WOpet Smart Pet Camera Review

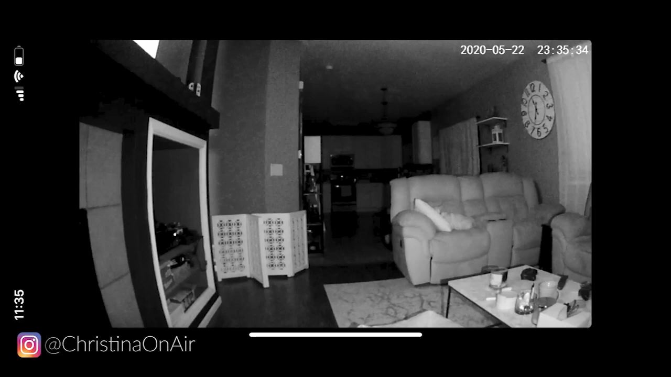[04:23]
So here's a look at the Wopet from 1135 at night. And then here it is again at 250. So night vision is actually pretty good. And I'm pretty impressed with it. For comparison, here's a look at the Furbo camera from 1135 at night. Now I know you get what you pay for.